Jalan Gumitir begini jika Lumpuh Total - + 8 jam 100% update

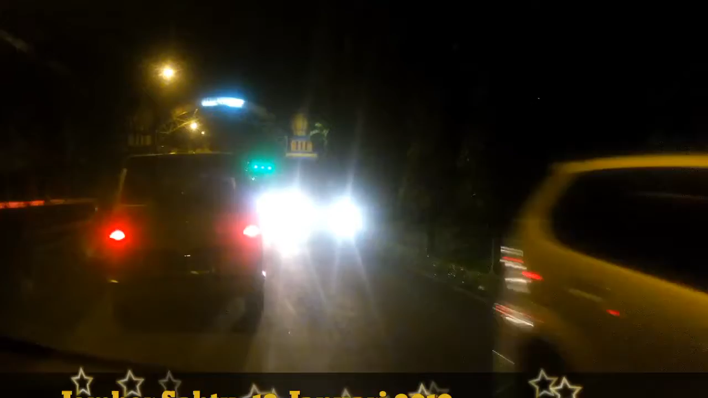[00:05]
Jadi sekitar jam 3 sore tadi, kawasan Gumitir
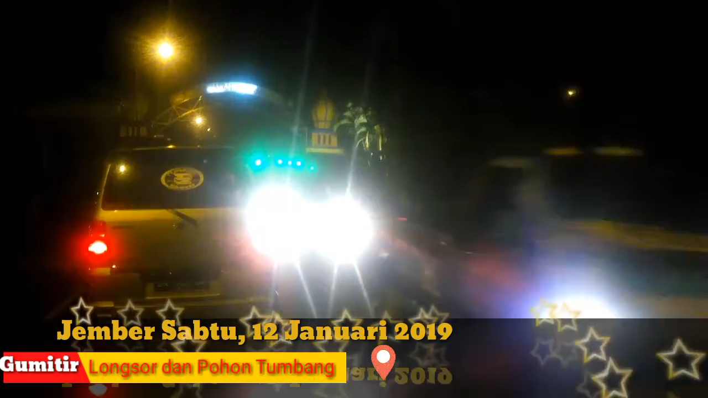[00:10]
dilanda hujan yang disertai angin, sehingga banyak pohon-pohon di sekitar Gumitir pada tumbang dan longsor begitu guys. Ini kita akan
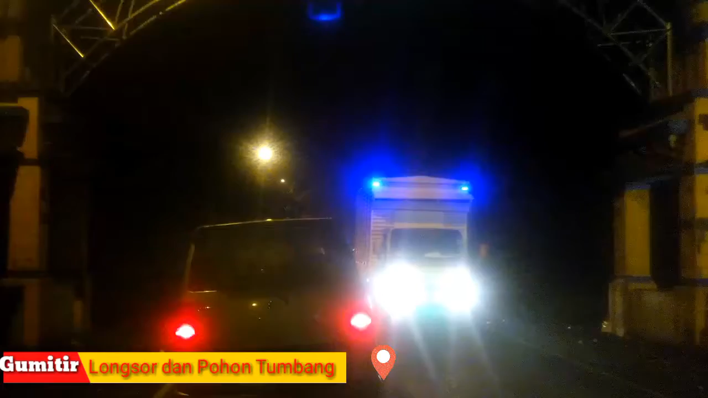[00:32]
naik ke lintas Gumitir, di Gumitir tampak di depan maupun arah berlawanan terjadi kemacetan mulai jam 3 tadi guys, dan ini sekitar jam pukul 11 malam.
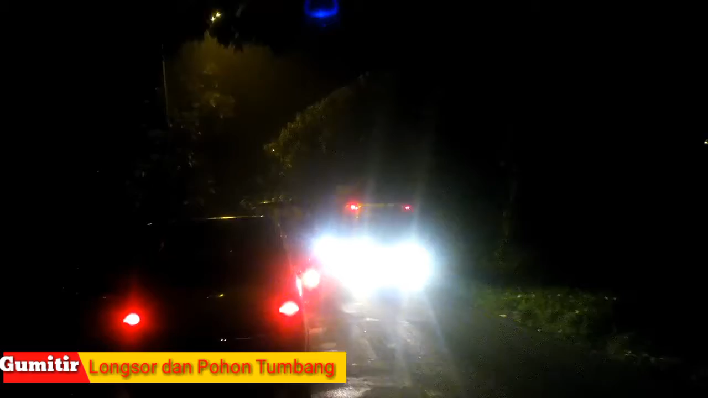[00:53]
Bayangkan guys, jadi mulai Garaan sampai Kali Baru itu terjadi penumpukan kendaraan karena macet. Dapat kami informasikan guys, jadi pohon yang tumbang tadi sangat besar sekali sehingga melumpuhkan lalu lintas secara total,
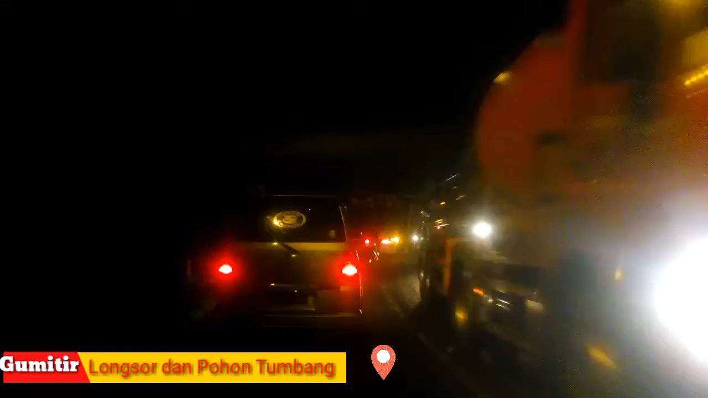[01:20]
karena kendaraan baik kendaraan roda 2 apalagi kendaraan roda 4 terjadi kemacetan, tidak bisa melewati atau lalu lintas, macet total karena terjadi pohon tumbang yang memacetkan lalu lintas di Gumitir ini guys.
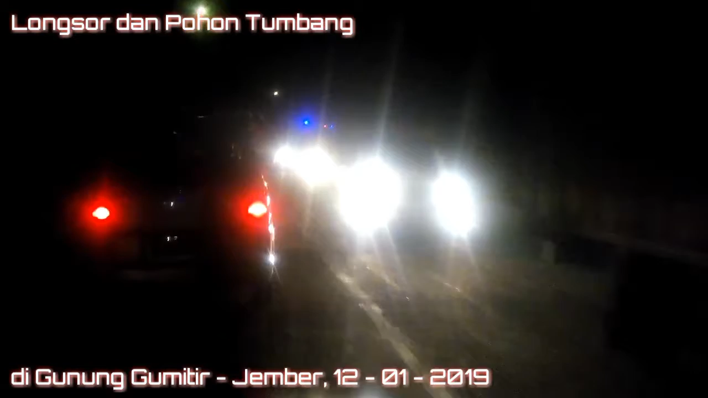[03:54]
Dan untung saja di sekitaran di kawasan jalan Gumitir ini jalannya sudah lumayan terang karena lampu penerangannya sudah cukup terpasang semua guys. Ini guys, jadi penerangan jalannya lumayan terang. Tampak di arah yang berlawanan juga
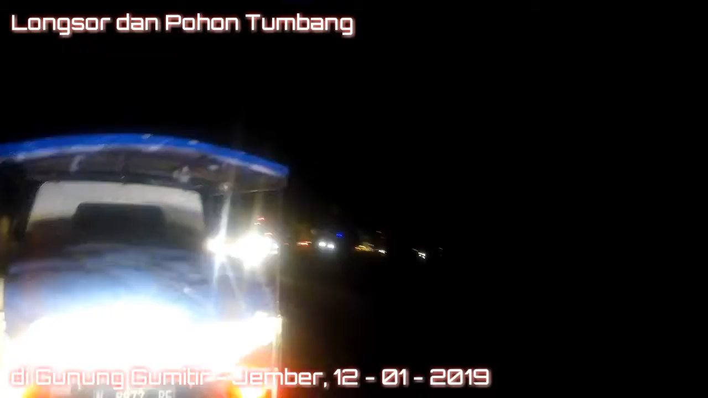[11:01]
jalan merayap. Ini guys, jika sampai ada pohon tumbang. Jadi ada, terlihat tadi ada dua titik pohon tumbang. Namun di sini pohonnya tidak begitu besar, tidak sebesar yang tadi guys.